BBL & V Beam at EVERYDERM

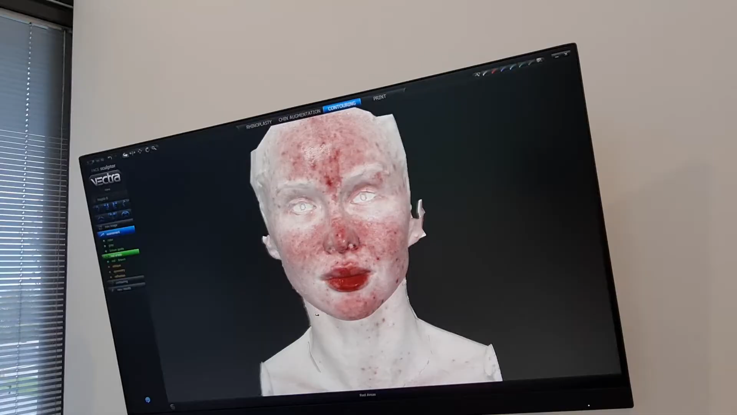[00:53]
usually with things like acne rosacea, it's the central face around the nose,